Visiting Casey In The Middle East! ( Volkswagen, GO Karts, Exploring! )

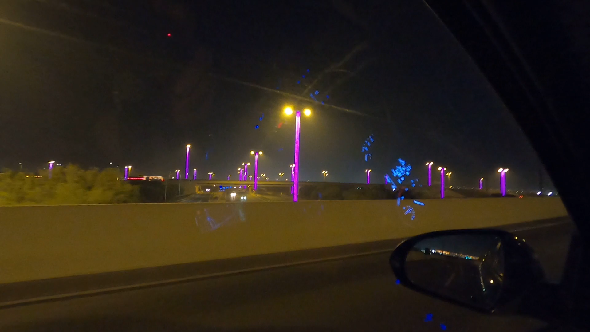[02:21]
Look how cool these light poles are, all lit up. This is sweet. The guy also said there's speed cameras everywhere, and he was not kidding.
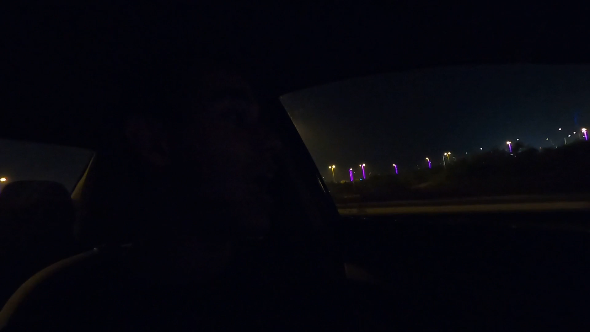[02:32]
They are everywhere out here. So gotta pay attention, go slow, get no tickets, but this is cool. This is a part of the world I never thought I would actually go to and actually be here. Like, this is cool.
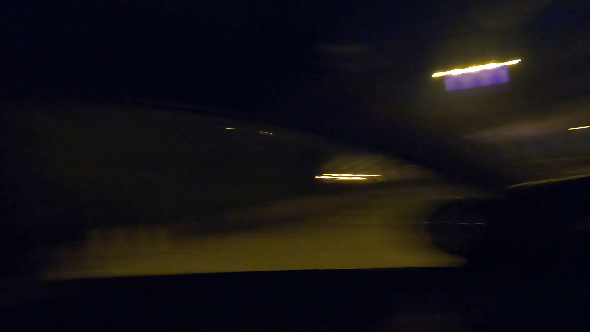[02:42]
And these like neon light poles are amazing. This is cool. It's darker now, you can't see much, but tomorrow I'll show you some more. This place would be cool.
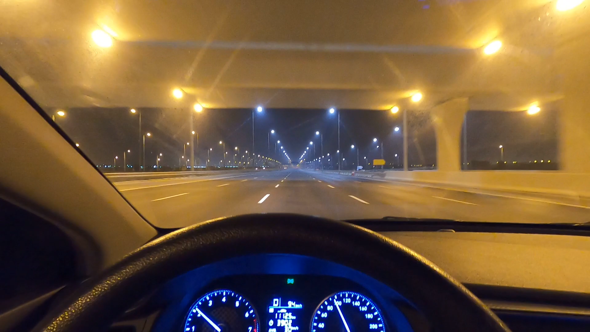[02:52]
Yo, there is nobody in front of me. There is nobody behind me. So tempting just to rip it. I'm in a 120 kilometer section, but there's cameras like everywhere, so it's not worth the risk it, but like, there's nobody out here. Actually, you know what? We're doing it. We're in a 120 section. Let's put her in sport.
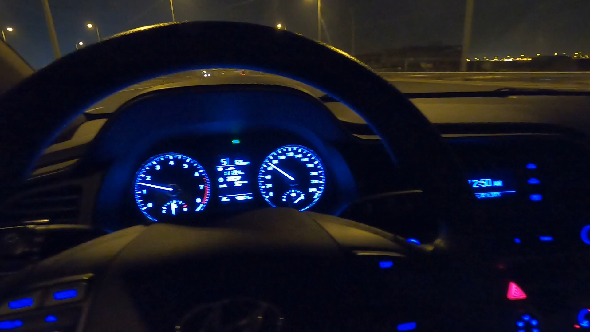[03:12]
We'll slow down a little bit. We'll do like a little 40 to 120 pull. I'm gonna race this truck. Ready? 3, 2, 1. Go, baby, go! Oh, she's slow.
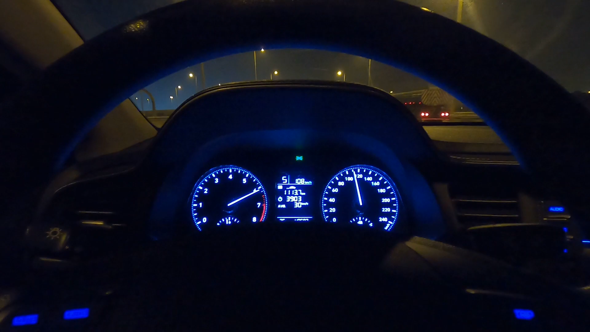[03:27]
Come on! And 120, we're done. Hey. Yeah, he thought he had us.
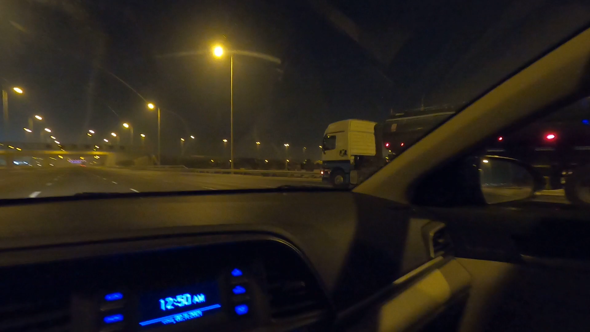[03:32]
He thought he had us, but he didn't. Bro, there's still nobody on this road. I need a faster car. Also want to note, this is a 6-lane highway. This is massive. Can you imagine the roll race you could have out here? 6 wide? This is so cool. And I can't see anything.
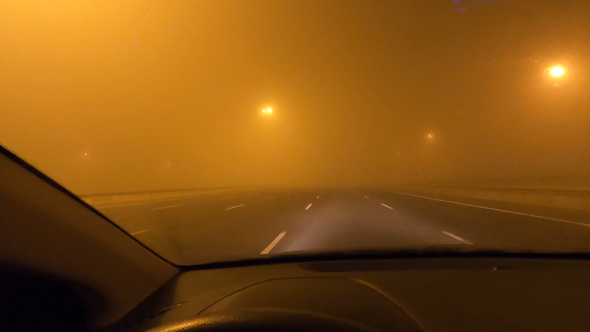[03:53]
The speed limit here is 120. I'm doing 60 and still slowing down because I just can't see anything. Where this came out of nowhere too. It's kind of creepy. No one behind me, no one in front of me. I can't see nothing. A little sketch. Wow, I actually can't see anything. That's interesting. So my exit's coming up, but like legit, I can't see anything.
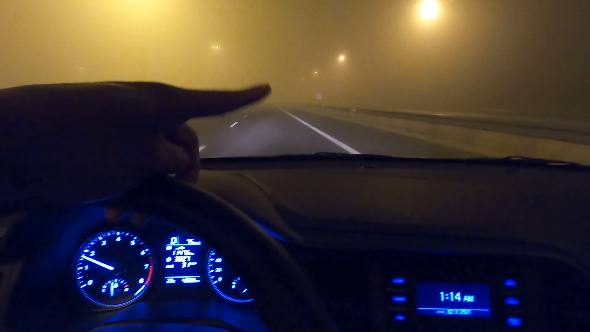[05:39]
And there's just desert and like drop off. You can't, there's no way to cross the median. So I'm gonna be on this road,